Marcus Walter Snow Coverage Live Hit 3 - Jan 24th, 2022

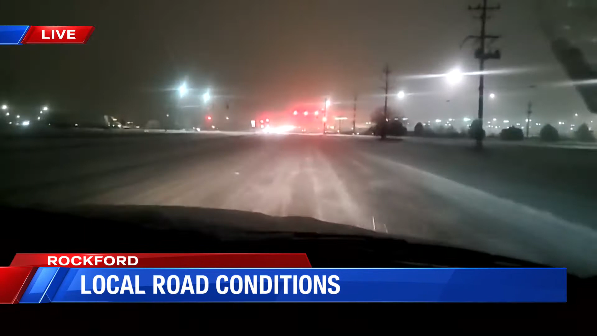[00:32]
We're coming up to a light here and we see plenty of cars stopped here. We have not seen any emergency vehicles or any accidents so far this morning so that is definitely good news but we are noticing traffic out here still and we just got off the highway Interstate 90 that is and one of the things we noticed is that the highways in my opinion are not in good condition. There's tons of snow or plenty of snow on the roadways. You can barely make out the lanes and so I think that will be the story over the next hour or so until Plow is going to be officially get out there and help clear the roadways.